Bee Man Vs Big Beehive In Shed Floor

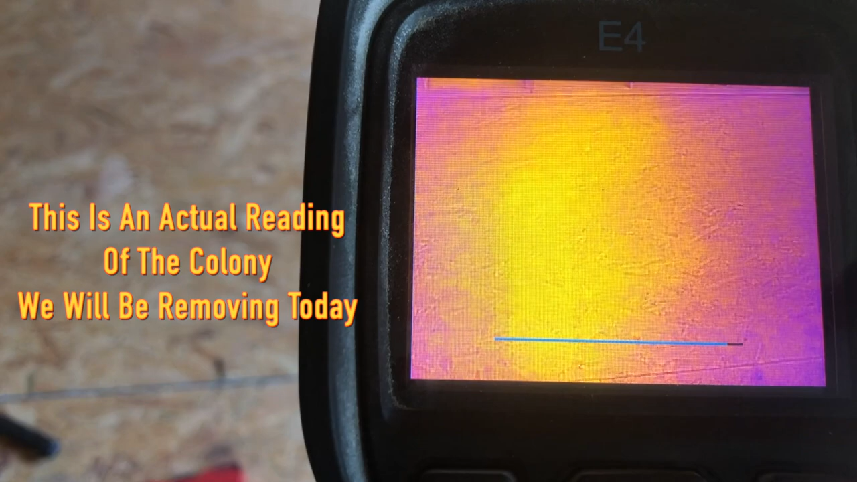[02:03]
This is the Flare E4 thermal imager. I use this tool to locate beehives.
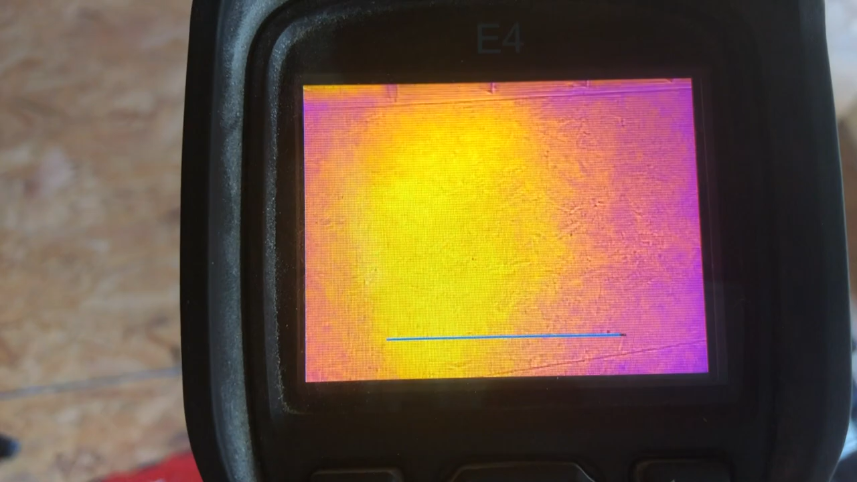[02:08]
It's going to depict heat that the bees are putting off. It may not necessarily tell you exactly how large the hive is.
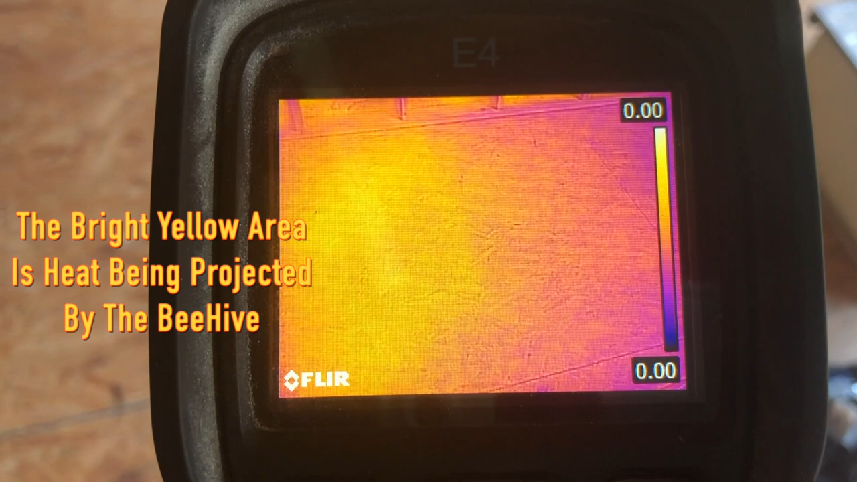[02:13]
It's going to depict areas that bees are covering. For example, you might have 6 feet of comb, and if bees are only covering 2 feet of that, when you open up your void space,
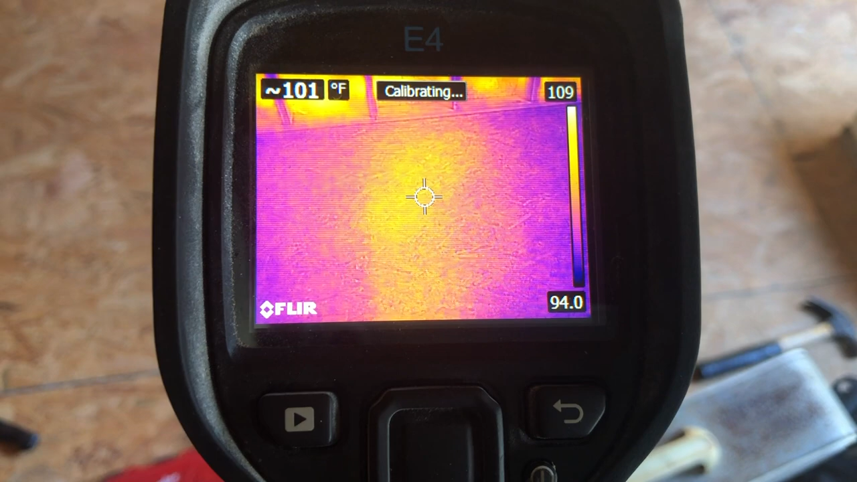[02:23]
you're going to be in for a surprise that you have all this comb, even though the device is telling you have a 2 foot area. You could go in and take a reading, and you can see a much smaller area being depicted by the bees, but have a lot more comb.